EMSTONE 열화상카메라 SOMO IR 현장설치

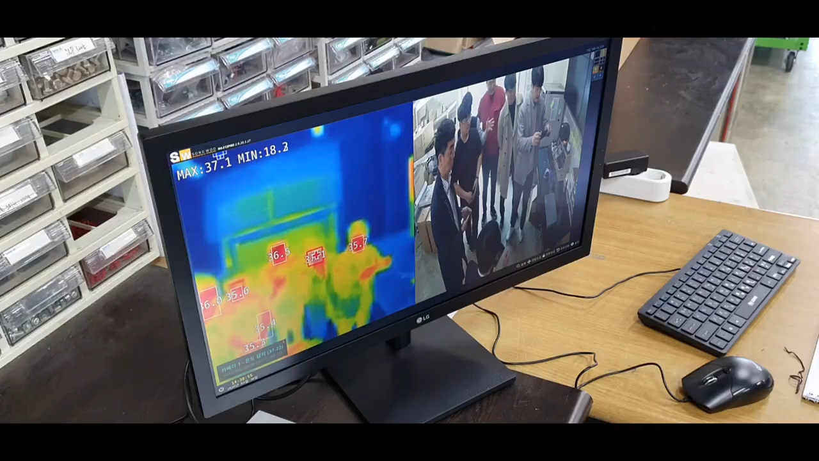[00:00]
안녕하세요. 엠스턴 정선영입니다. 자, 오늘 지금 여러 명, 잠깐만요.
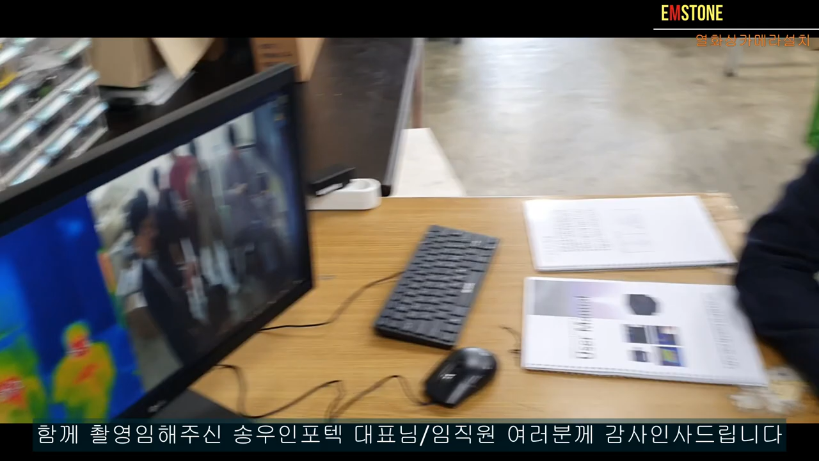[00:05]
여기, 여기 이렇게 계시고
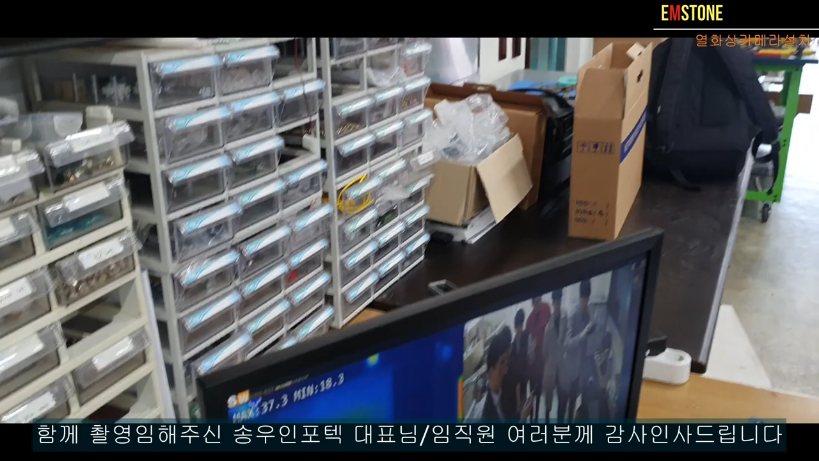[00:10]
몇 명 지금 잡히는지 지금 테스트하고 있습니다.
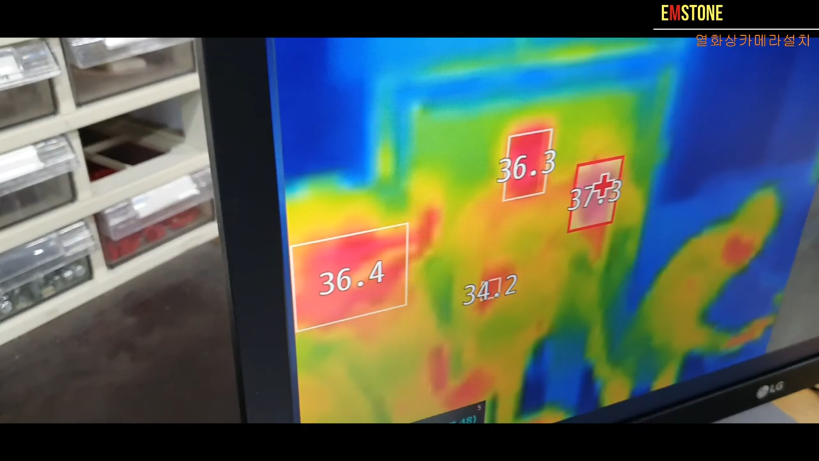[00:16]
우리 중간에 여기 저기 37도 되시는 의심 환자분 한 분
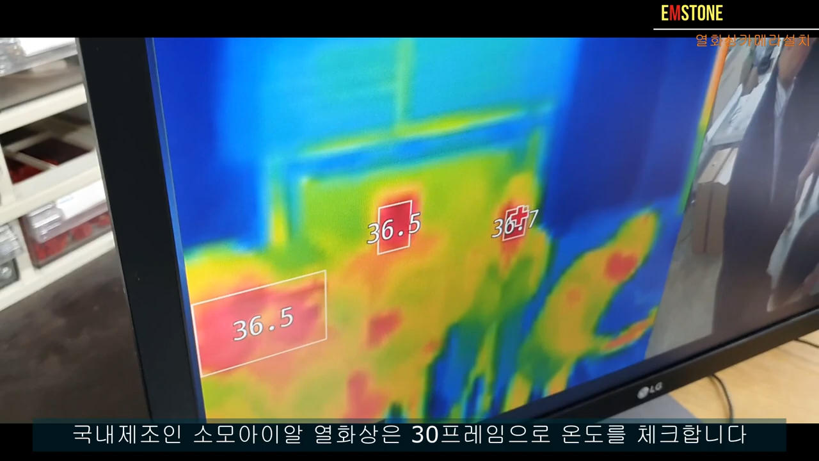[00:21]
계신데 좀 나중에 하여튼 정확하게 한번 파악 한번 해봐야 될 것 같습니다. 자, 이게 이 모니터를 떼서 바로 올리면 돼요.
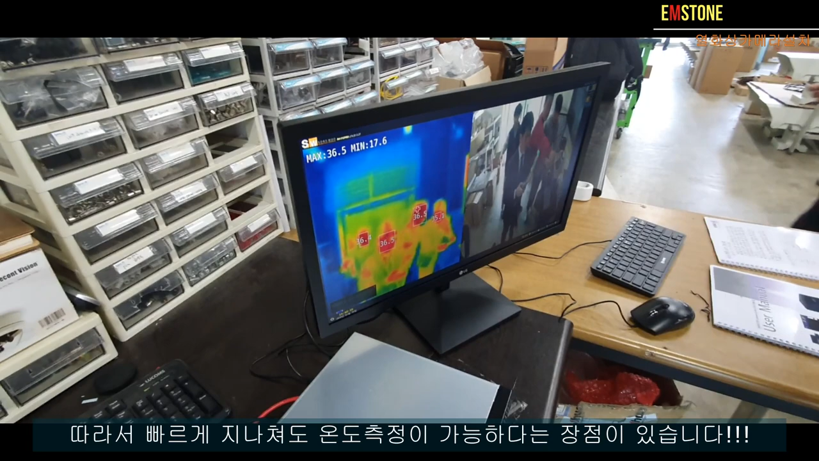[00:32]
네, 이거 여러 명 이렇게 와도
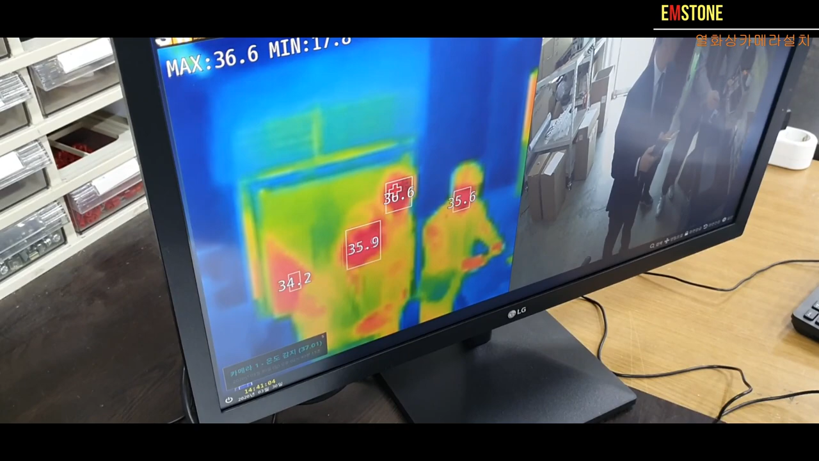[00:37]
자,
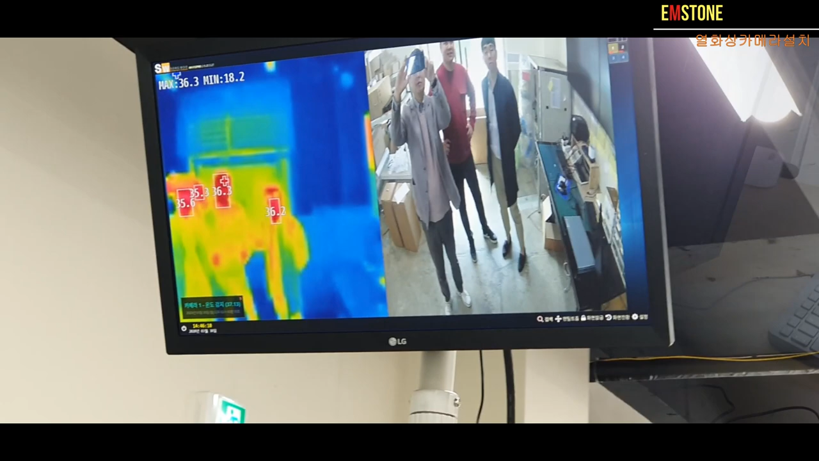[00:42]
실제 이제 온도 이제 그 현장에 설치하면 이런 형식으로 네, 이렇게 네 개 안에 들어가니까
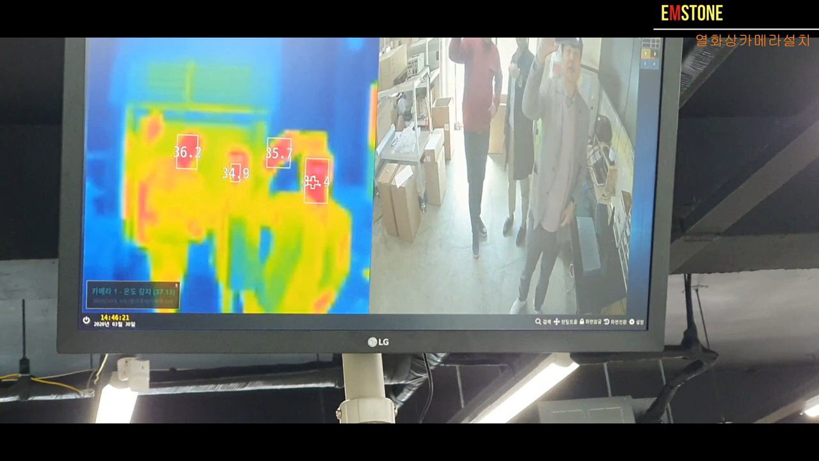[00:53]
자, 이렇게 무시해요. 여러 명도 이렇게 아까 뭐 한 여섯, 일곱 명도 다 되더라구요. 네, 이렇게 하니까 자, 뭐 이런 식으로 이제 현장에서 운영할 것 같습니다. 고맙습니다. 네, 여기까지 할게요. 자, 이제